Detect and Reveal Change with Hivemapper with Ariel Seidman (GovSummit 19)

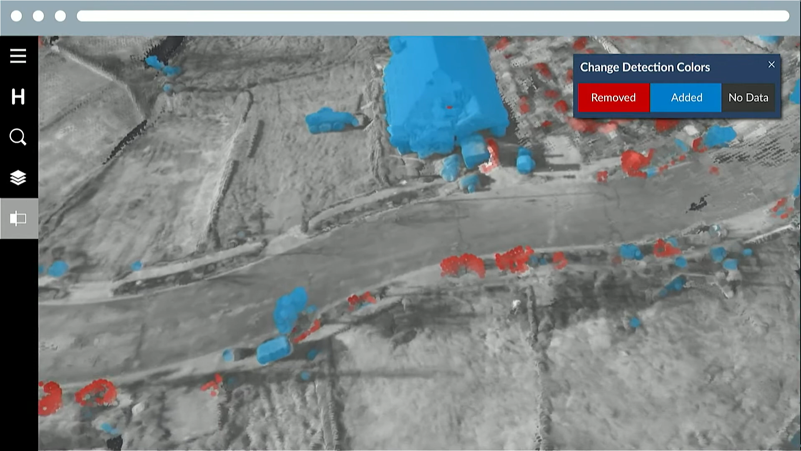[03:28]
map is georegistered roughly 30 centimeters accuracy with only video.
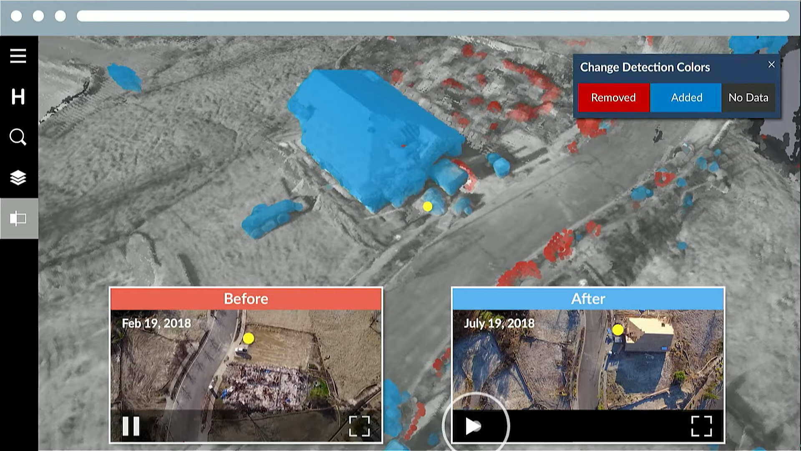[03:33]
The user then went into change detection mode. Anything that is blue has been identified as added.
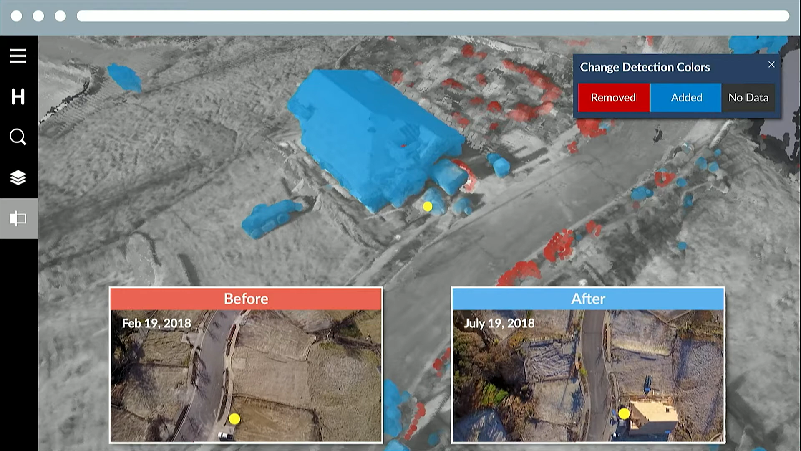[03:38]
Anything in red has been identified as removed. That happens automatically.
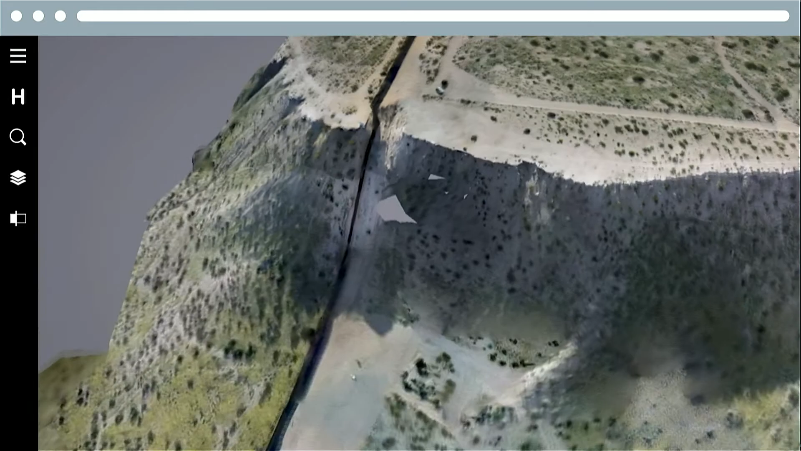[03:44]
So everything from ingesting the video to producing the map to visualizing the map to seeing the
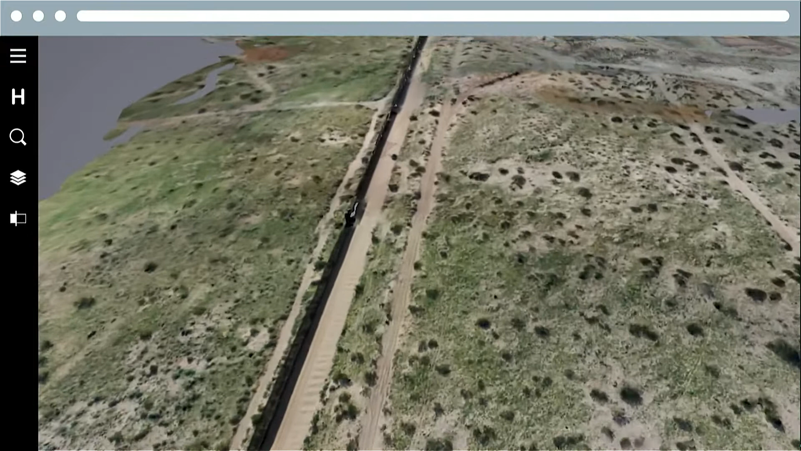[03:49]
change detection happens automatically with no user engagement at all.
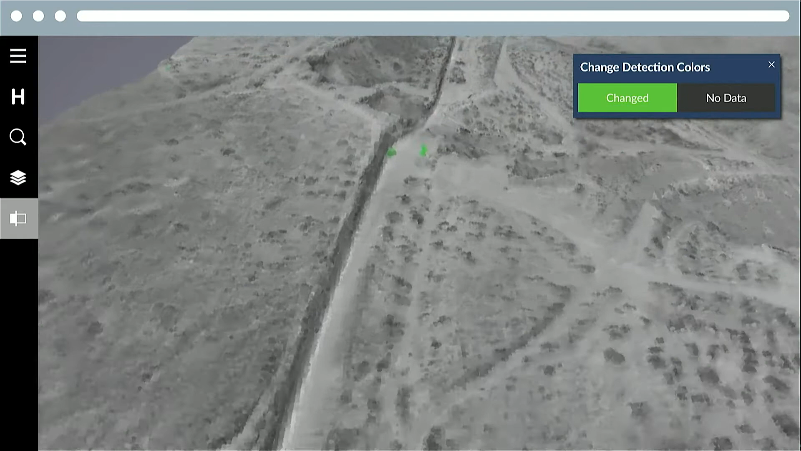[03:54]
This is across the El Paso border here. This is actually doing change detection against LiDAR that was previously collected.
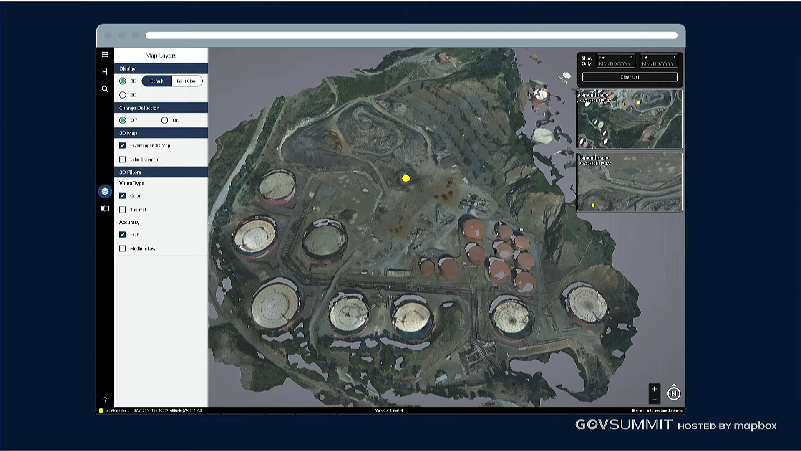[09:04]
And so what you're seeing over here is actually a three-dimensional map built off from a FLIR star sapphire flying at roughly 15,000 feet above ground level. North of San Francisco. You can actually go and see this map in HiveMapper, right? I'm always very intentional about just showing the actual screenshot that's taken from our product. So this is entirely real.
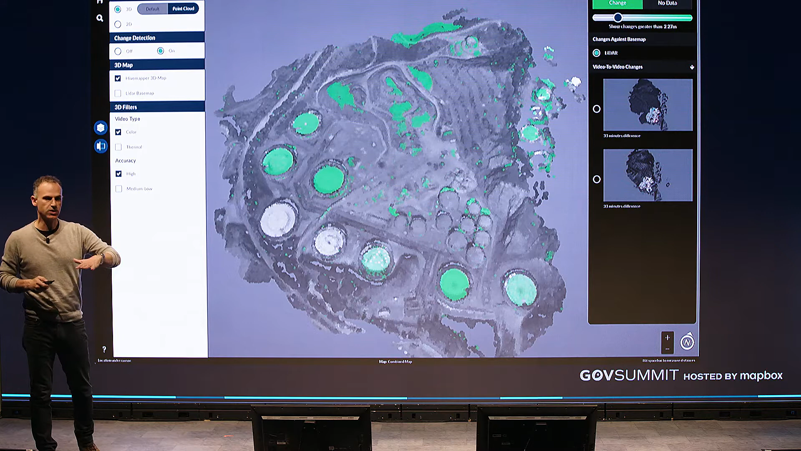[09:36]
So you can actually see those oil containers moving up and down. And that's what you're seeing in these kind of big change detections over here.
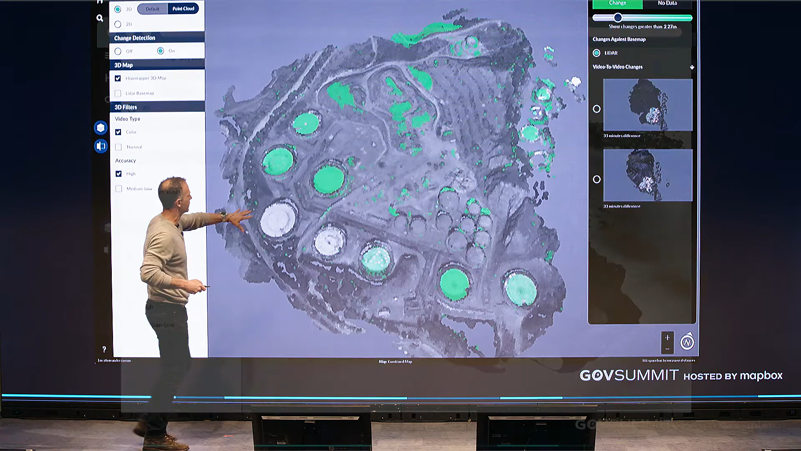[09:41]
We actually automatically add terrain and soon streets and POI.